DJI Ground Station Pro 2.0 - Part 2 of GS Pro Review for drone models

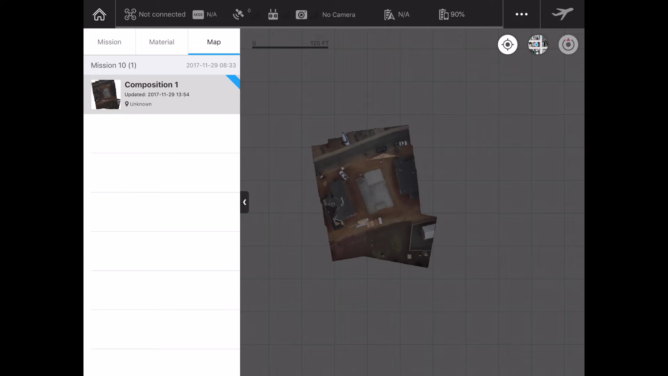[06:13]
and i also photographed it at the time and it made this little 2d model for me which is a great point of reference since there was no house there showing up on google earth or google maps all right i'm going back over to my missions now and what i
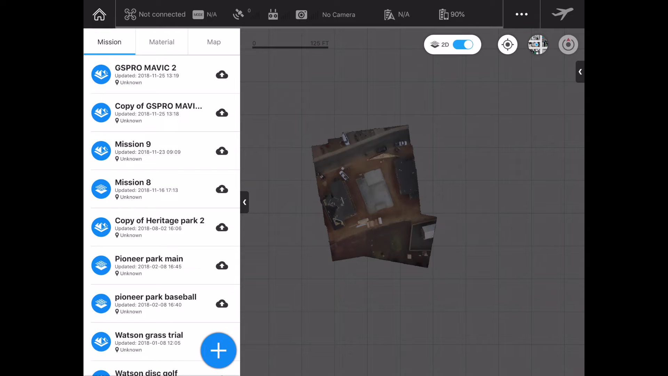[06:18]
wanted to show you here when i click onto one of my missions look at that so i've still got this um this map here so that's